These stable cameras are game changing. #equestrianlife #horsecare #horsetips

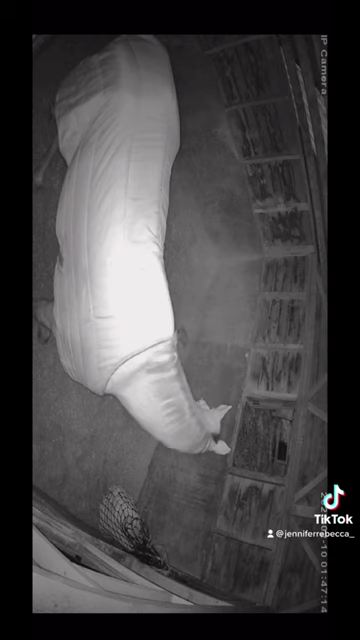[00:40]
so my cameras run off a solar-powered battery, which was so easy to set up. The cameras need an internet connection, so you can either plug into Wi-Fi or use the 4G SIM card they come with. £5 of credit will last at least a month or two.